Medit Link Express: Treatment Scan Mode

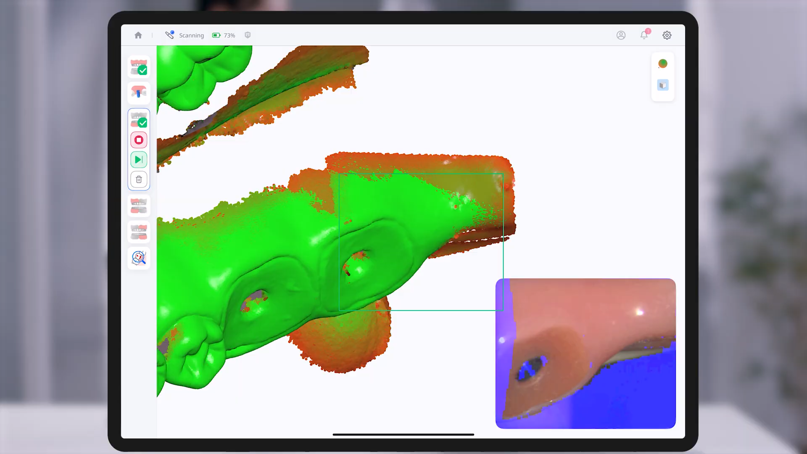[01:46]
During scanning, the reliability map allows you to visually assess the reliability of scan data through color indicators.
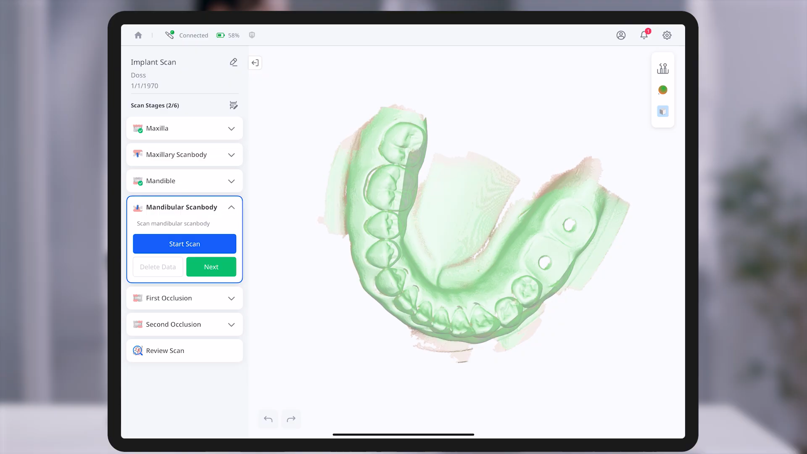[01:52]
Green indicates areas with sufficient data, while red highlights regions that require further scanning.
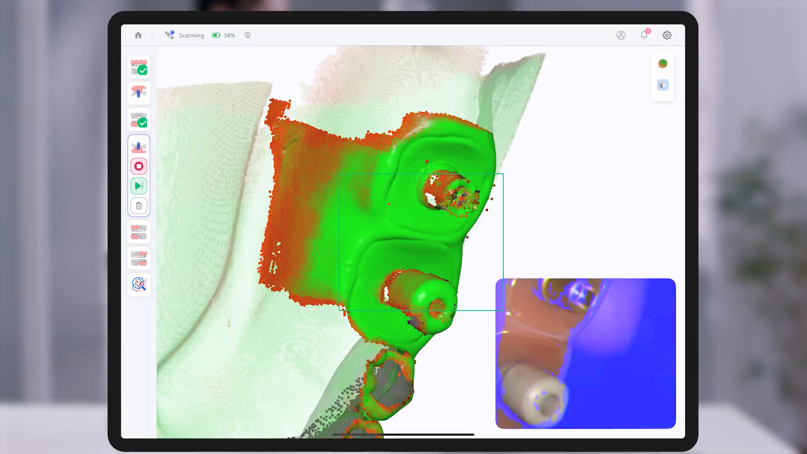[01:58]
This feature enables real-time identification and correction of insufficient areas, helping maintain optimal data quality and size.